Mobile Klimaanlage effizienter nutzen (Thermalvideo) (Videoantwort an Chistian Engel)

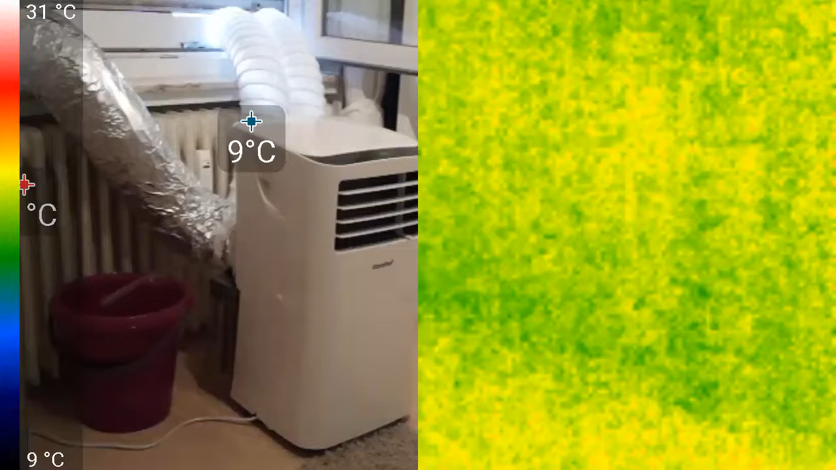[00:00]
On screen: scale bottom 9°C
So Hallöchen liebe Freunde der mobilen Klimaanlage. Das Video was ich jetzt mache hier ist im Prinzip eine Videoantwort für den YouTube User Christian Engel mit dem ich mich da in dem dritten Teil von meiner Videoreihe in den Kommentaren recht angeregt unterhalten habe und naja sagen wir mal so wir sind nicht so auf einen Nenner gekommen was die physikalischen Gegebenheiten
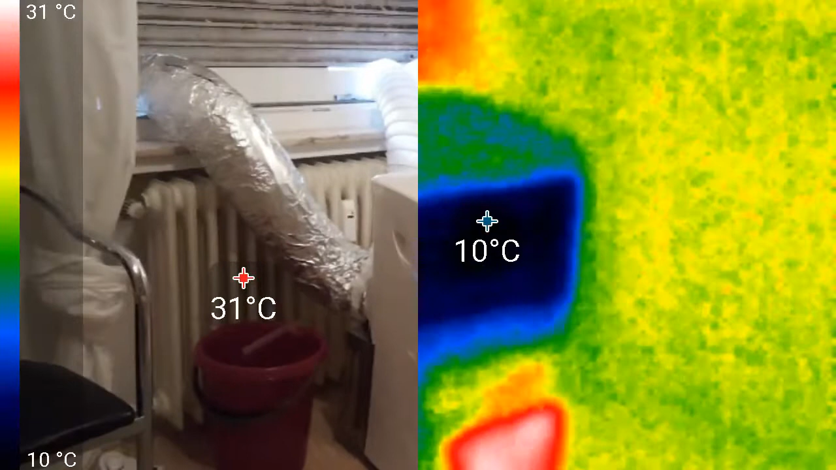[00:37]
On screen: scale top 31°C, scale bottom 10°C
als ich um 17 Uhr nach Hause kam war die Außentemperatur bei knapp 40 Grad hier im Dorf die Raumtemperatur hier in meiner Dachgeschosswohnung ja lag auch etwa bei 40 Grad und dann habe ich mal mein Klimagerät eingeschaltet und habe mal geguckt was da so passiert und ja
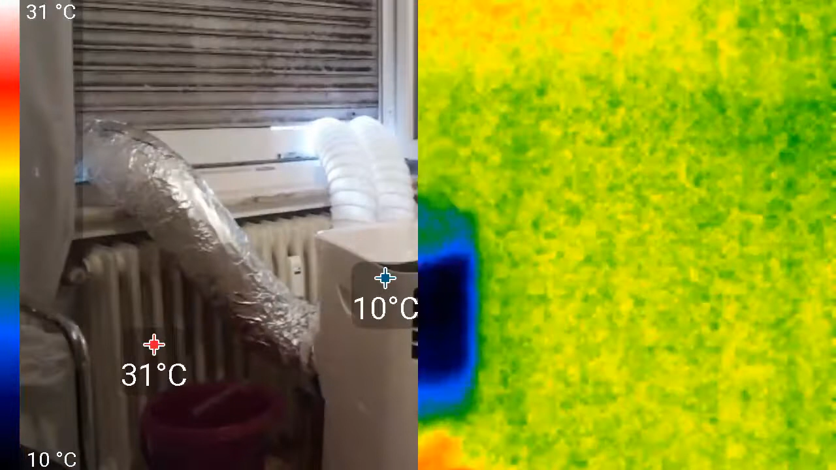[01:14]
On screen: scale top 31°C, scale bottom 10°C
also der User Christian Engel du darfst dich damit angesprochen fühlen ist ja der Meinung dass all das was ich hier mache mit meinem Zweischlauchsystem und so dass das alles kompletter Bullshit ist und dass das überhaupt
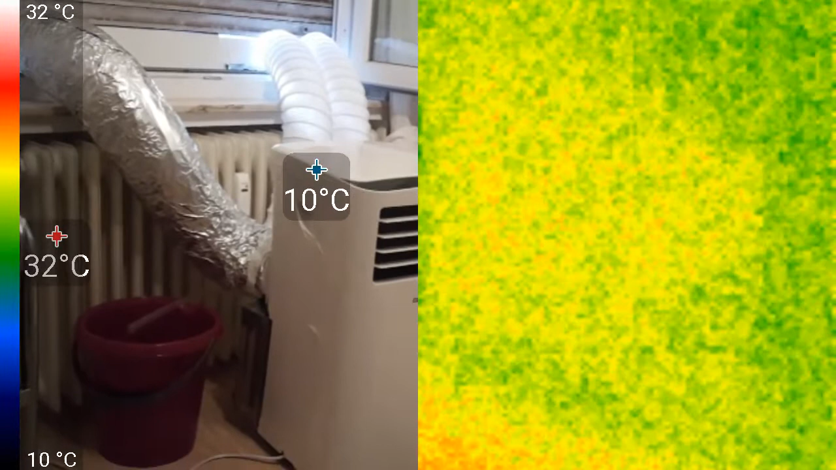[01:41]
On screen: scale top 32°C, scale bottom 10°C
ja der Schlauch ist zu lang und er würde zu viel Wärme abstrahlen und daher wäre das ja und er würde auch länger also durch seine Länge würde er wärmer als er eigentlich sein müsste weil da drin ist ja so viel Reibung mit der Luft dass der Schlauch durch Reibung warm wird das ist ungefähr so wie wenn eine Kapsel von der Erdumlaufbahn in die Atmosphäre eintritt solche Luftgeschwindigkeiten haben wir auch in diesem Schlauch da da muss man schon davon ausgehen dass der zusätzlich erhitzt wird wenn
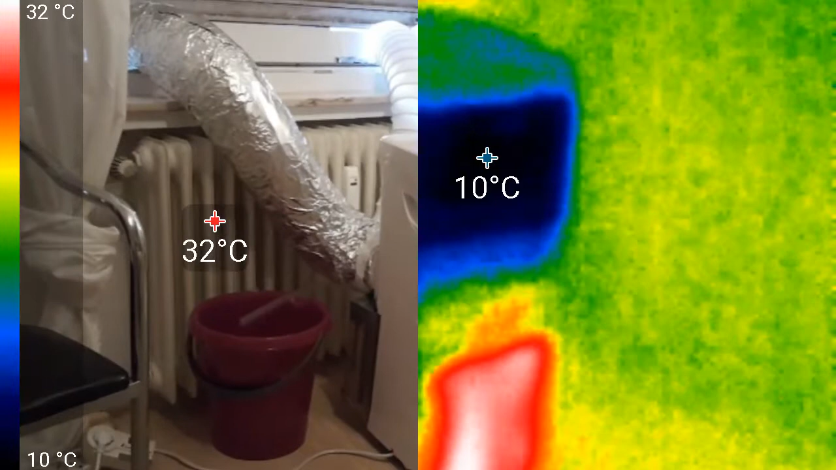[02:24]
On screen: scale top 32°C, scale bottom 10°C
die Luft da durchströmt mit 5 Meter pro Sekunde 8 Meter pro Sekunde Entschuldigung habe ich auch gemessen und in einem anderen Video gezeigt und bewiesen ja gucken wir uns mal ein paar Temperaturen an die hier so
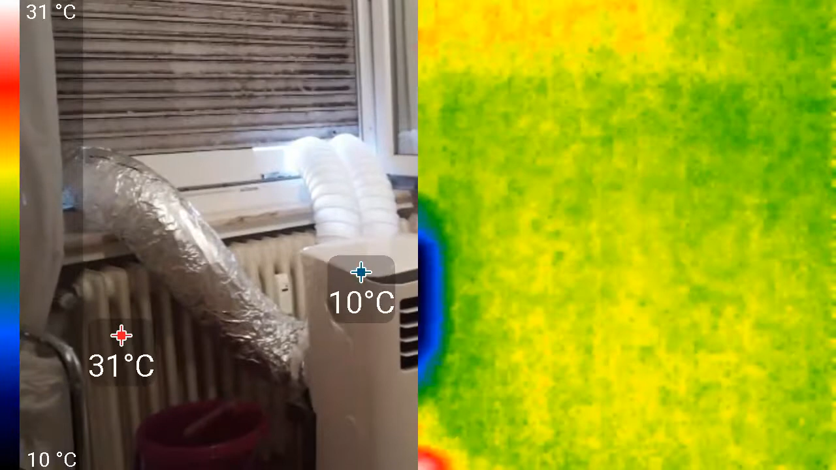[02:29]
On screen: scale top 31°C, scale bottom 10°C
existieren also ich habe den Schlauch den da mittlerweile isoliert erst eine
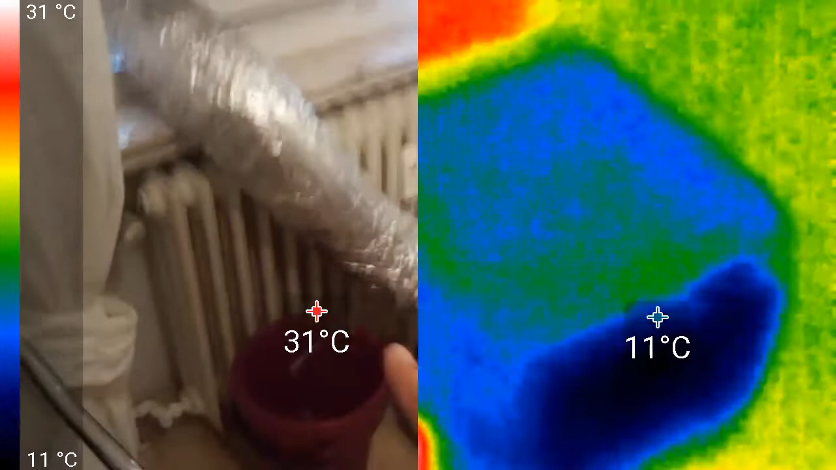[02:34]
On screen: scale top 31°C, scale bottom 11°C
Schicht Aluminiumfolie dann eine Schicht Luftpolsterfolie und dann noch mal Aluminiumfolie und gucken wir mal die Temperatur so
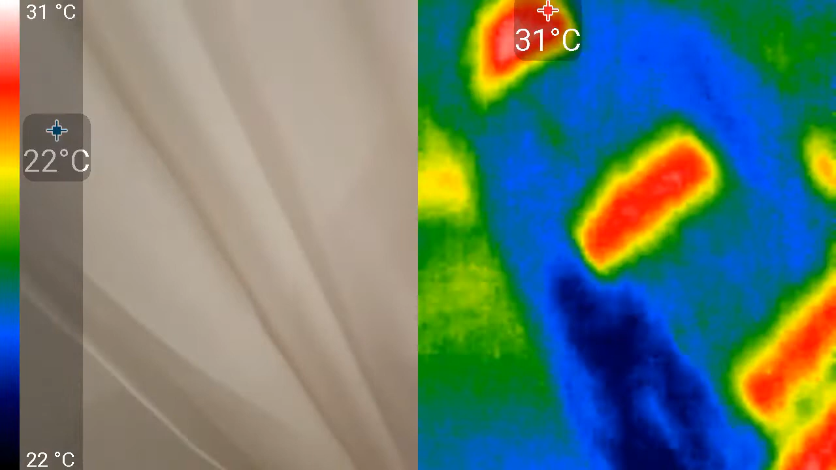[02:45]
On screen: scale top 31°C, scale bottom 22°C
an den wärmsten Stellen jetzt noch so 31 Grad
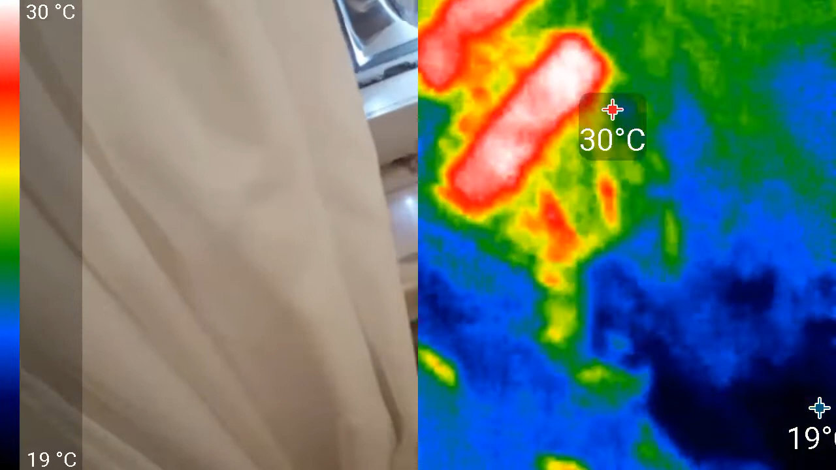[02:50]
On screen: scale top 30°C, scale bottom 19°C
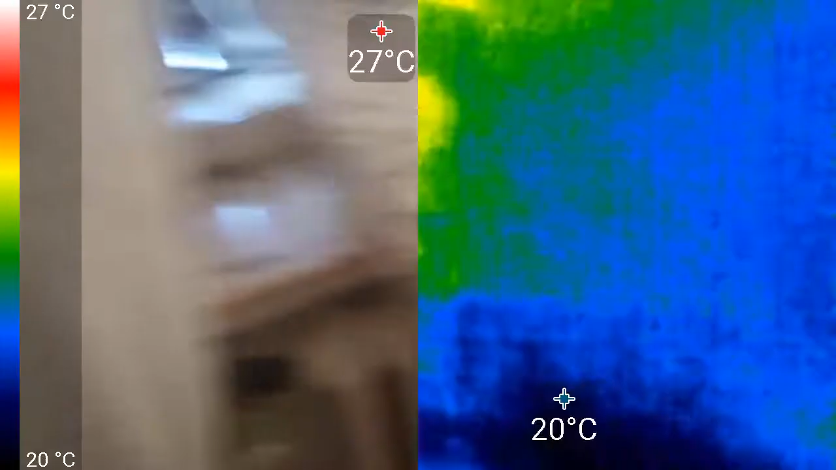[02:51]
On screen: scale top 27°C, scale bottom 20°C
ich schwenke mal rüber das ist das echte Bild hier ist das Wärmebild von dem Schlauch
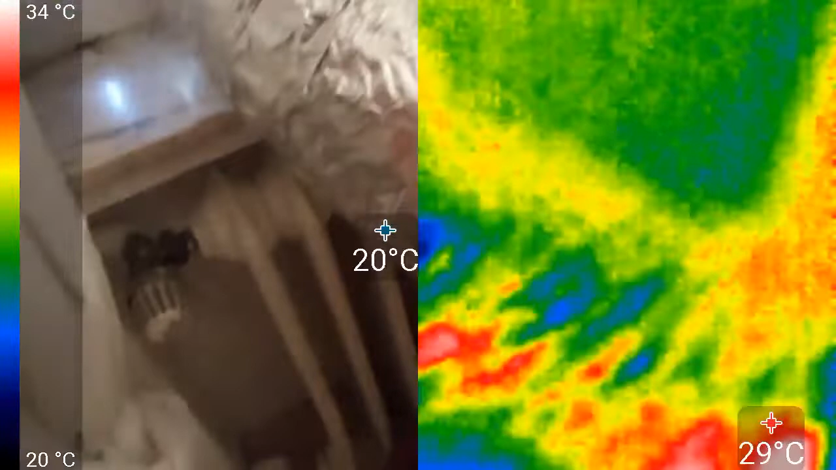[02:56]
On screen: scale top 34°C, scale bottom 20°C
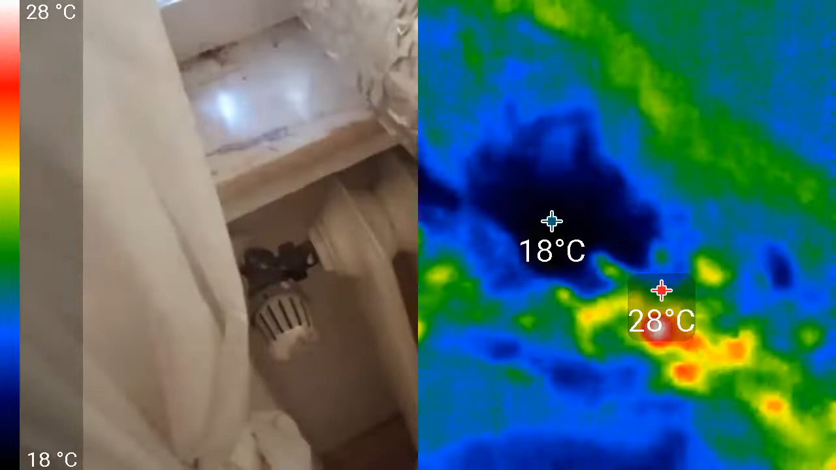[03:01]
On screen: scale top 28°C, scale bottom 18°C
hat da so an einer Stelle sogar nur 19 Grad
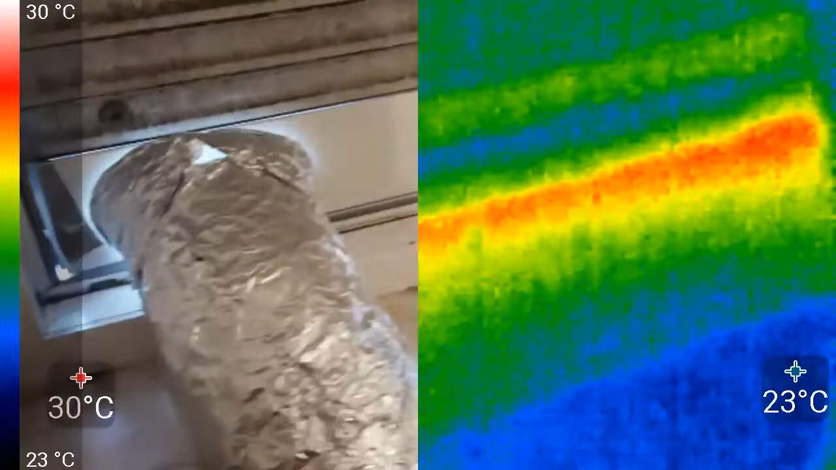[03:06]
On screen: scale top 30°C, scale bottom 23°C
ja und da habe ich noch extra so ein Loch gelassen um mal zu gucken wie warm ist es denn da
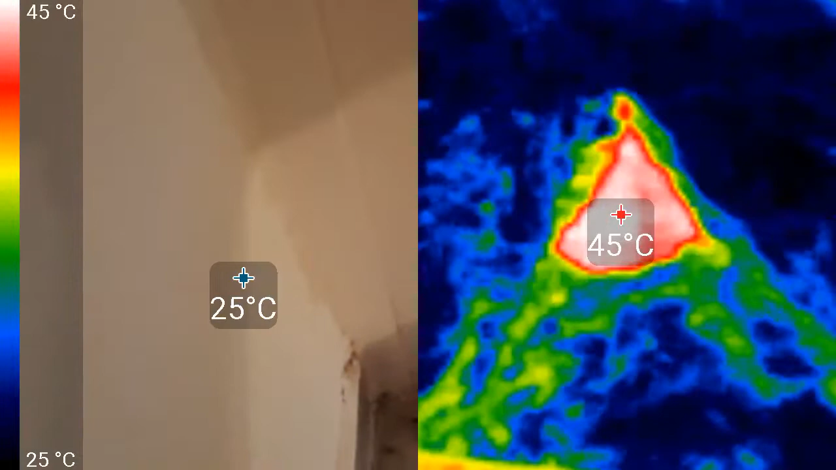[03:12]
On screen: scale top 45°C, scale bottom 25°C
okay 45 Grad das heißt die Abluft die ist schon richtig warm
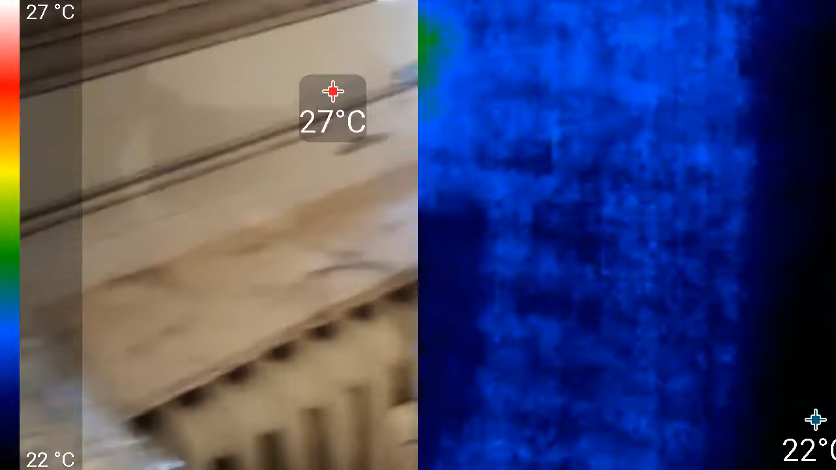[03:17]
On screen: scale top 27°C, scale bottom 22°C
so hier haben wir die Zuluftschläuche und guck mal wie warm die sind die mal drauf
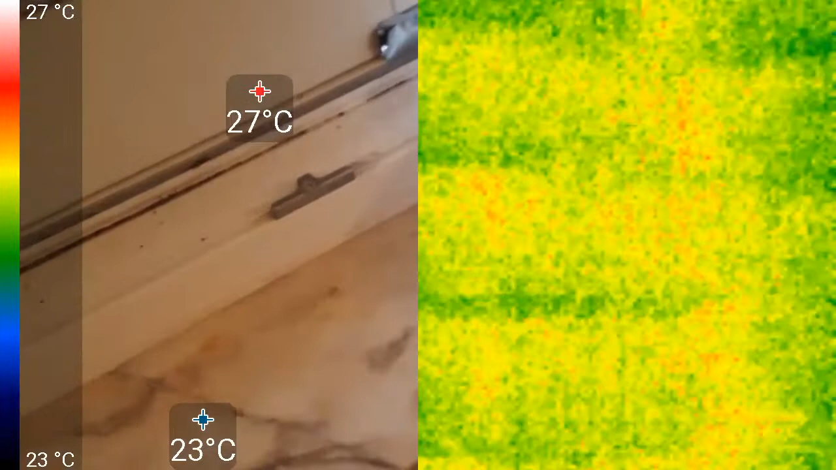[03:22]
On screen: scale top 27°C, scale bottom 23°C
spinnt die Anzeige ein bisschen wie kriegen wir das richtig drauf